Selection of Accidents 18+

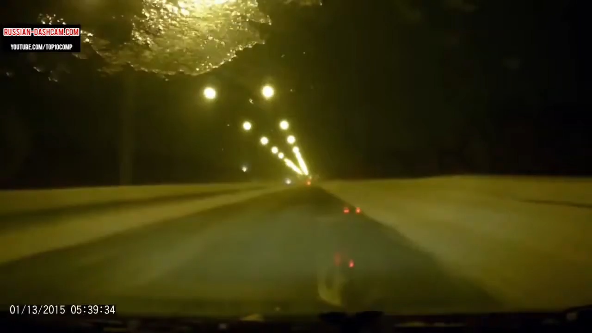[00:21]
Саша, Саша! Че, я ничего не вижу, блядь? Дальше летит еще. Боже. Господи, спаси и сохрани. Блядь. Сзади хоть ничего нету на нас? Не знаю. Соловись. Нет, нет, нет. Господи.
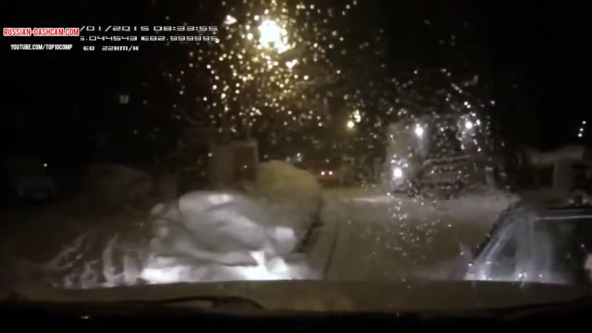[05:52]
хоть чуть-чуть третий твою мать же смотри, что ж ты делаешь-то, а?